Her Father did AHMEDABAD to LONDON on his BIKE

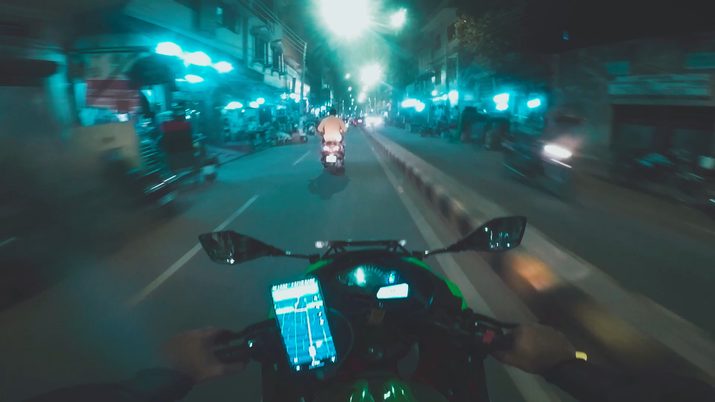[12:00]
एक घंटा लगा करनाल से अम्बाला पहुँचने का मेरे को। तो अभी मैं जा रहा हूँ अपने घर की तरफ। ये GPS तो मैंने वैसे ही लगा रखा है #showoff।